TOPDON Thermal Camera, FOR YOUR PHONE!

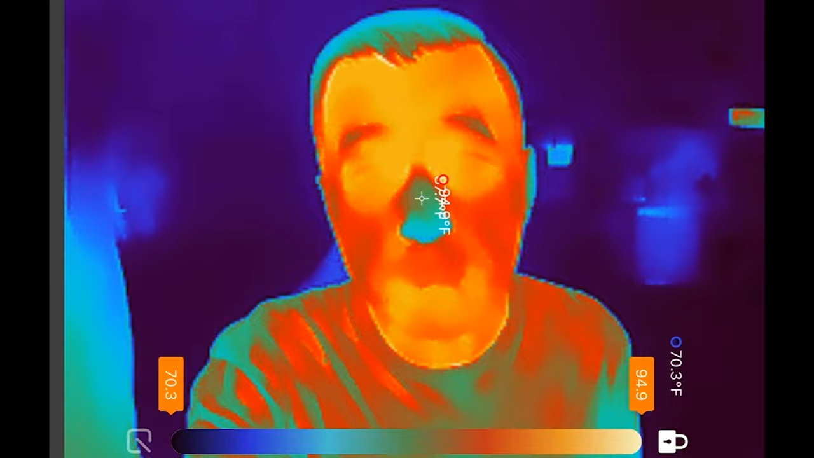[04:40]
Like, let's say this is your thing. I don't know. There's a few different options. It's gonna get a little wobbly, but look at this.
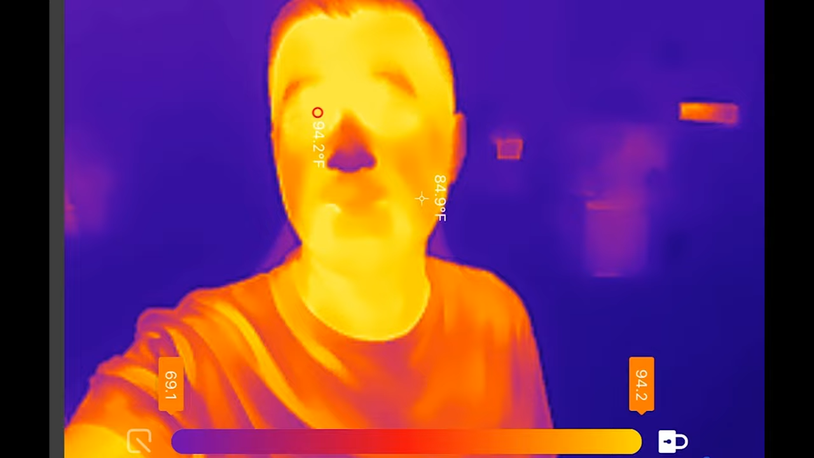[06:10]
I kind of like this one though, because it gives you the purple thing and I like the purple and the red, I don't know why.
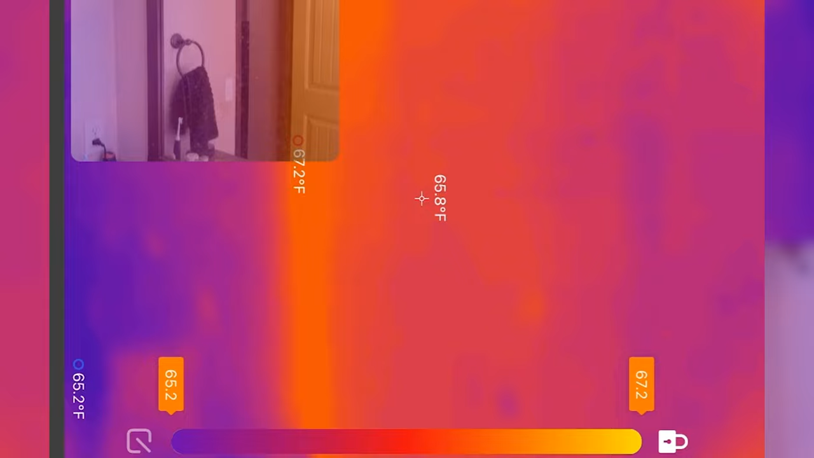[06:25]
On screen: spot 65.8°F, max 67.2°F, min 65.2°F
is that you can actually do a picture in picture, do an overlay. That way when you're walking around and everything looks super weird because it's in, you know, thermal infrared and you don't really know what it is. If you're doing something like that, it does have the overlay option. That way you can at least know what you're looking at while you're looking at it.
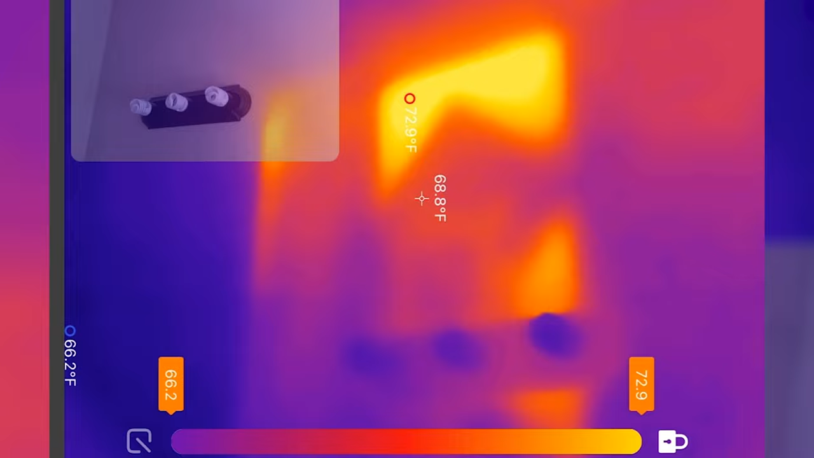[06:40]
On screen: spot 68.8°F, max 72.9°F
So let's just say you're doing a thing for somebody and you're like, hey, let me show you all the leaks in your house and where your air conditioning's escaping.
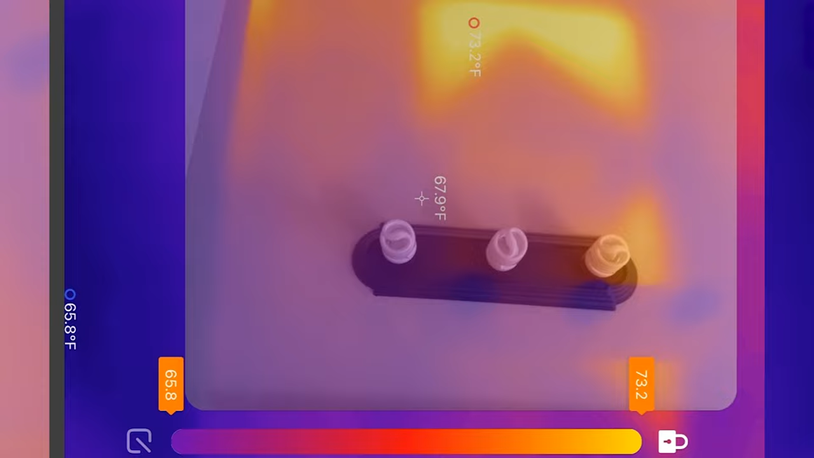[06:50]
On screen: spot 67.9°F, max 73.2°F, min 65.8°F
Then you can record that video, have an overlay, and they'll know exactly where it is and not sit there most of the time just kind of guessing at what they're looking at. But it is pretty cool though.
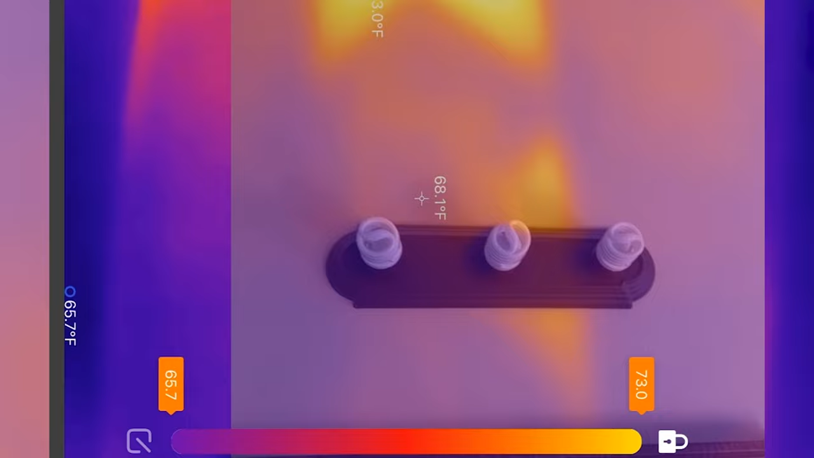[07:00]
On screen: spot 68.1°F
When you look at things like your air conditioning unit or your dog, you know, it's just very interesting.
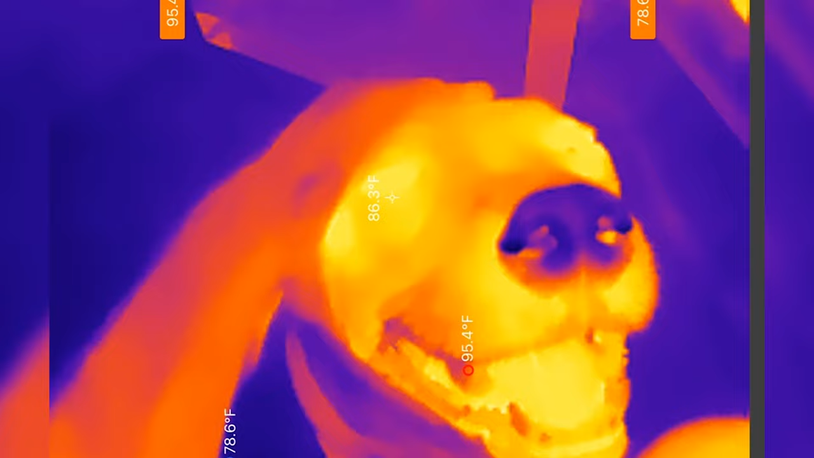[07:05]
I mean, you can do the lines and you can measure, you know, exact boxes of things and different dots and stuff like that.
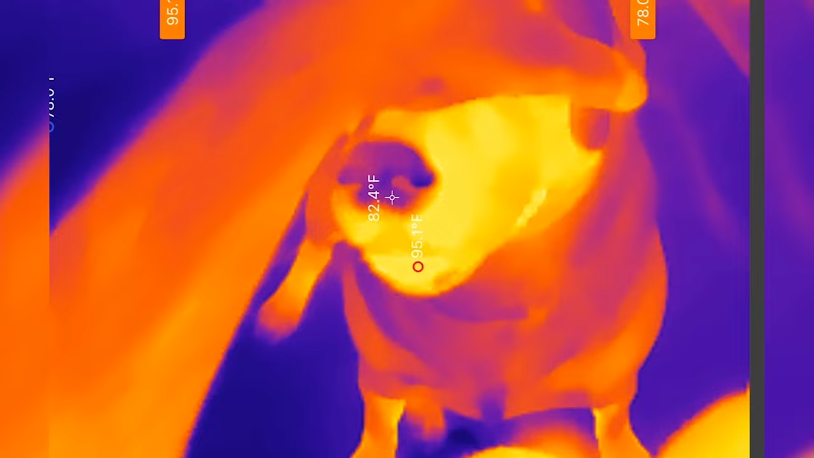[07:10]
On screen: spot 82.4°F
Yeah, that's all cool, but you can, you know, also do picture in picture and make fun of people's belly buttons.
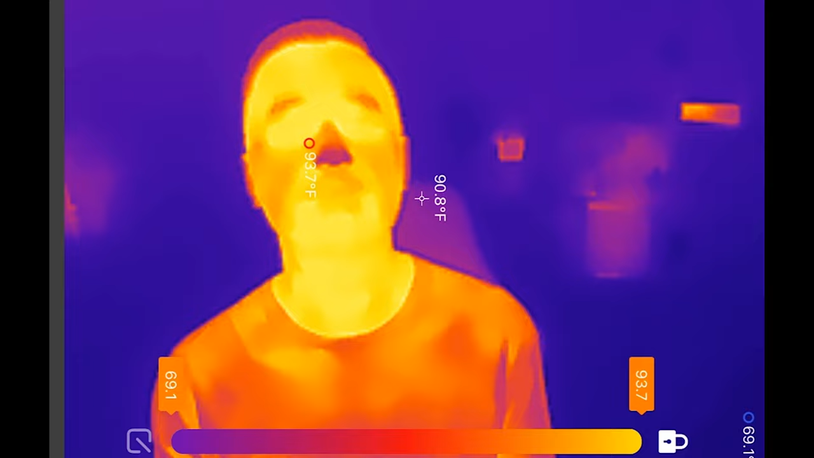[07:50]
On screen: spot 90.8°F
Now I've had this thing for about a week and I got a few key takeaways, things that I've learned about it. One, the refresh rate, they say it's 25 Hertz. You go through there and it usually looks pretty good, especially if you're in just a good environment like this, right?
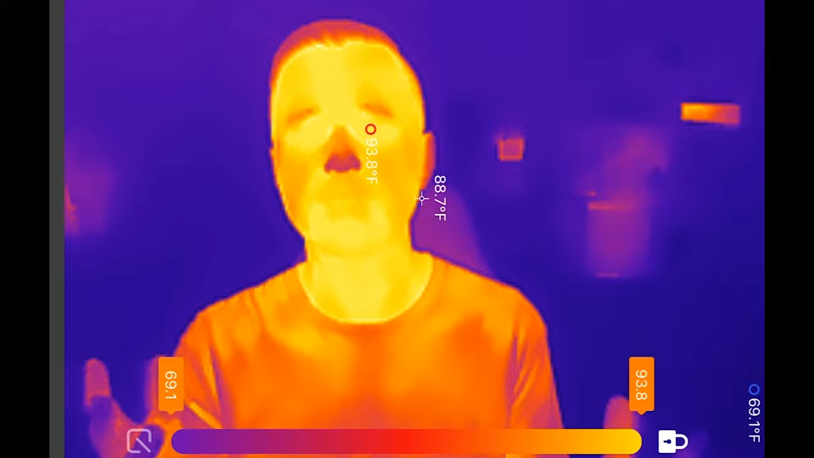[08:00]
That looks pretty good. But sometimes when you're making dramatic changes, like let's say you're going from a cool inside of your house to a hot garage or just kind of moving around a lot, sometimes it can start to stutter a little bit. It does this little thing where it does the shutter and it kind of recalibrates a little bit. Sometimes that can stutter the screen. So it's not that it's actually freezing or anything. It's just doing its, you know, measuring calibration thing. A lot of those options are adjustable in there.